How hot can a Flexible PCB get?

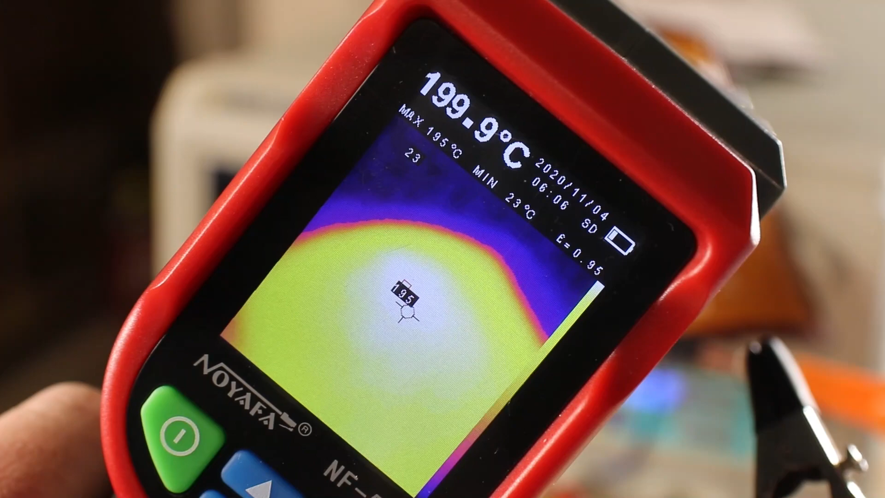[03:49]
On screen: spot 199.9°C, max 195°C, min 23°C
200 degrees celsius where i tried to reflow some other pcbs like i said this is not rated
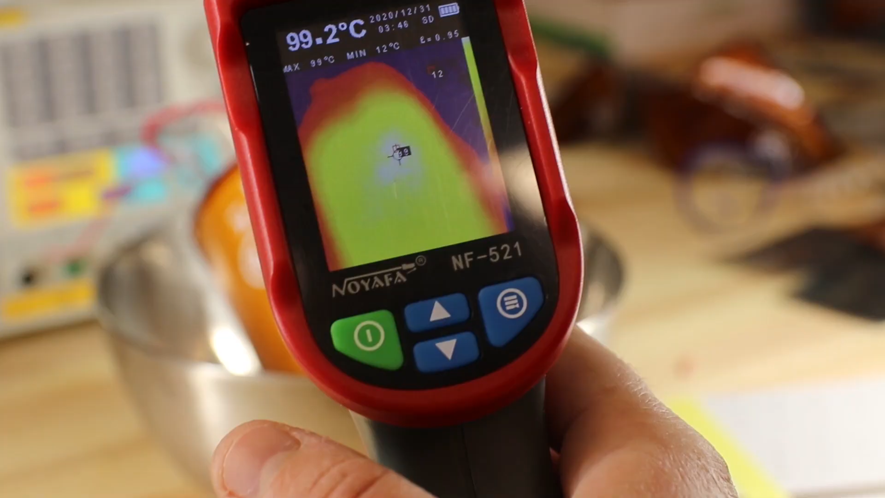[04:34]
On screen: spot 99.2°C, max 99°C, min 12°C
i decided to test another sample this time operating at 100 degrees celsius it took much longer for this coloring to happen but 168 hours